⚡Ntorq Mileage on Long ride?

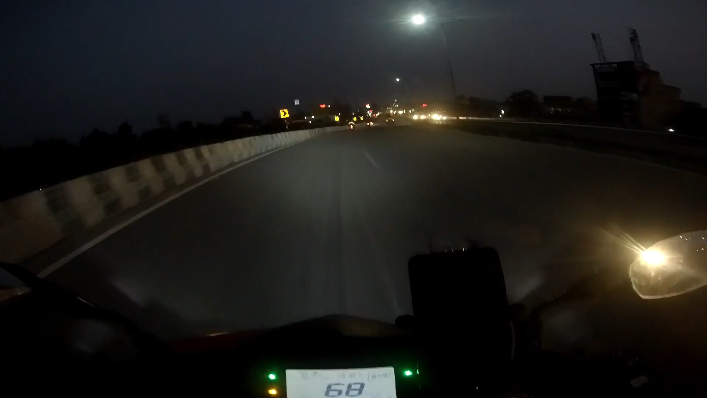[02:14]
सब्सक्राइब करेंगे रिजर्फ करेंगे रिजर्फ किलोमेटर पर इसका फर्स ब्लॉक गया है आगे मैं आपको और सब दिखाता हूं निगर पाया और यह 94 पर गिरा है 94 मान लेते चरूब
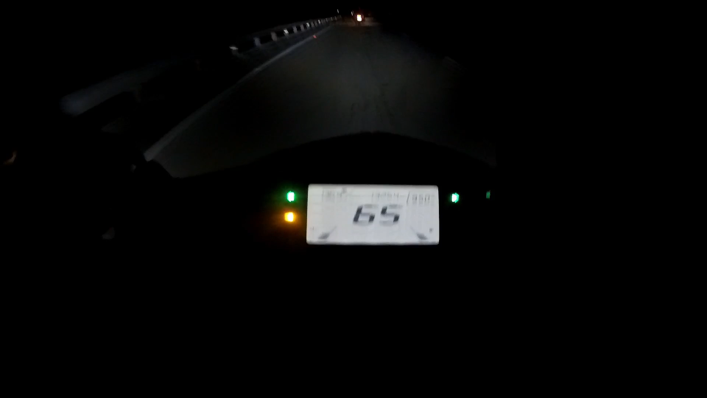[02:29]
पर इसका थर्ड पॉइंट किरा रहा है 135 और और अभी 137
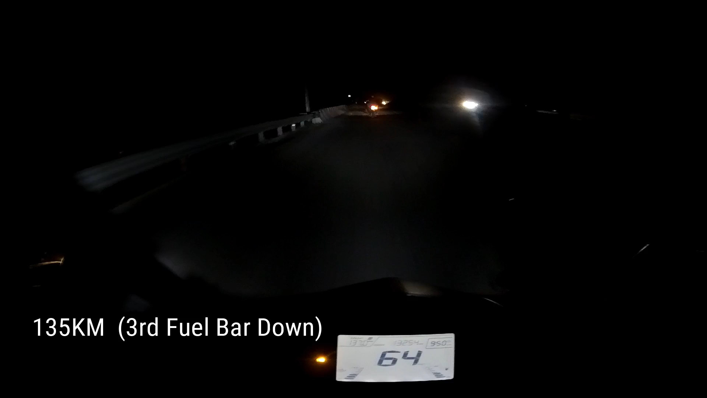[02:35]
वह जाता है यह इतव पॉंट गिरता है ना मैं कि इसके घ्र नीगर पाता और
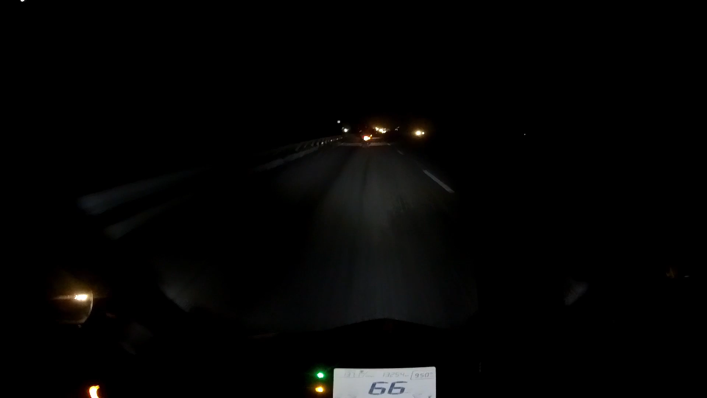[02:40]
इतने में किलोमेटर से बहुत सरे तो बहुत सरे गदेंचेंगे
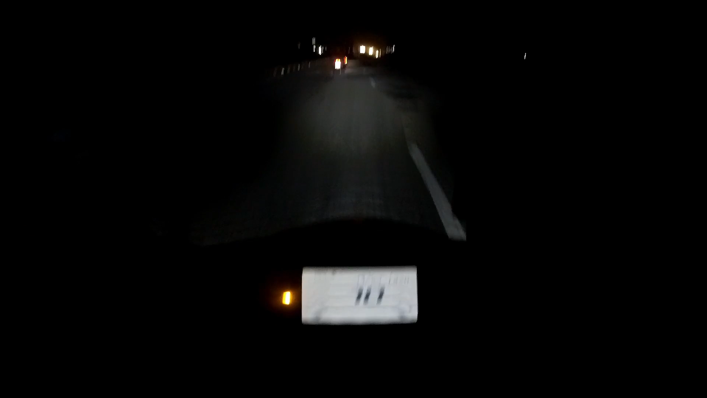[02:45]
3 पोइंट रह इक हैं तो इसका ने नहीं बचेंगे 40 किलोमेंटर प और आभी भी दो पॉइंट बचे हैं देखते रिजर्व कब लगता है और आगे मिलते हैं आपको दस बच कर 30 मिनिट होगा है रात के और अभी भी हम स्टिल चल ही रहे हैं अब काई जो फ्यूल रिजर्व पर लगाया है वो है 183 180 180
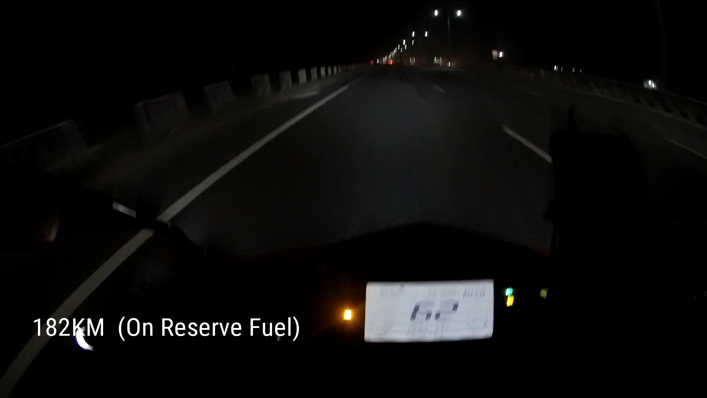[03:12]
सम्थिंग पर लगाया है 182 पर मेरा रिजर्व में लगाया है